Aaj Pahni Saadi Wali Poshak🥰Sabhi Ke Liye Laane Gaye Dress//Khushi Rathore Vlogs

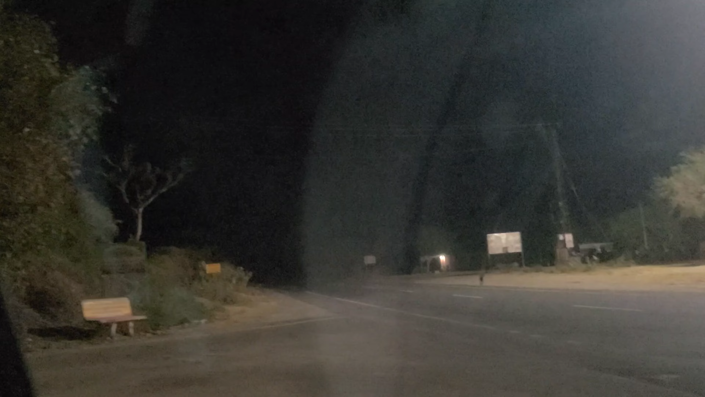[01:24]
है और बस कैसे अभी अभी जा रहे हैं अंदर तो अंधेरा बहुत जादा हो रहा है इसलिए जादा व्लोग में
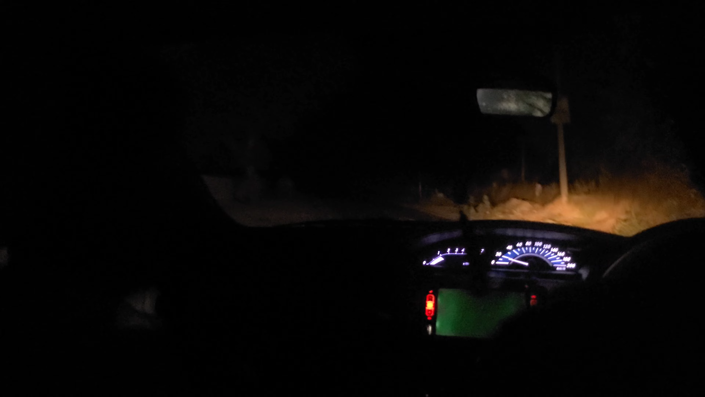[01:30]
नजर भी नहीं आ रहा हूँ कम नजर आ रहा है तो यह रस्ता रस्ता नजर आ रहा है तो यह गाउं का रस्ता है जहां हम अभी बस अंदर एंट्री करने वाले हैं गाओं में